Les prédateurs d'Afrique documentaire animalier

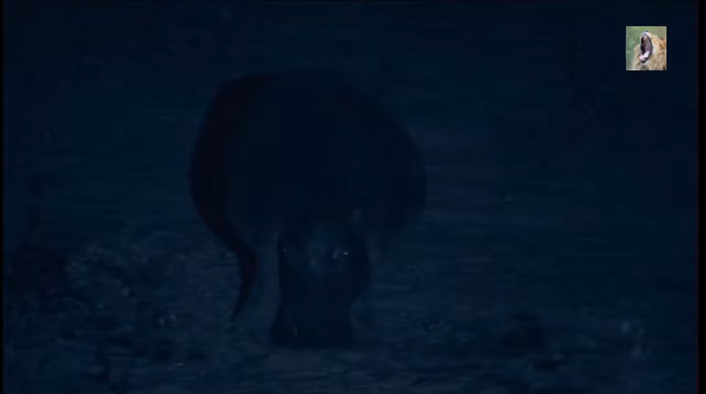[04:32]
Ils sont bien plus dangereux que la plupart des prédateurs qui écument la savane. La plupart, mais pas tous.
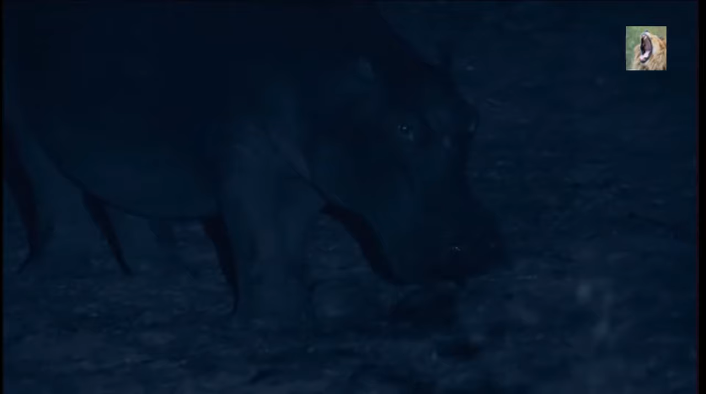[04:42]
Certains sont prêts à prendre tous les risques pour se nourrir de cette viande disponible en abondance.
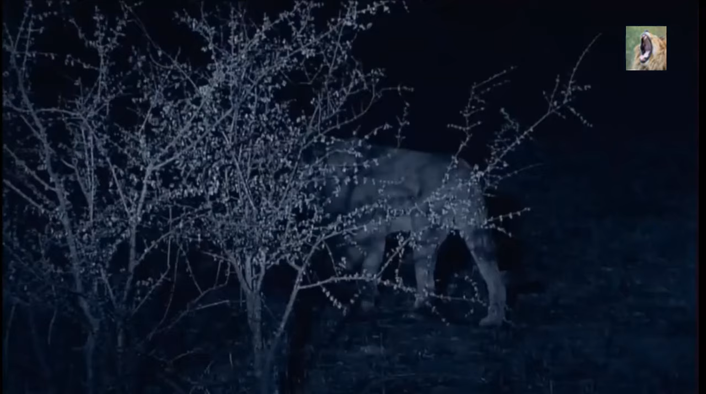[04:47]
Les lions sont de formidables chasseurs.
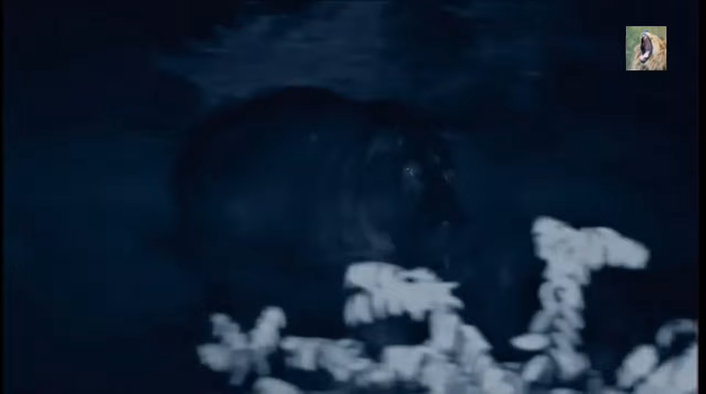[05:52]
Cette fois, c'est l'air bivore qui a remporté le combat.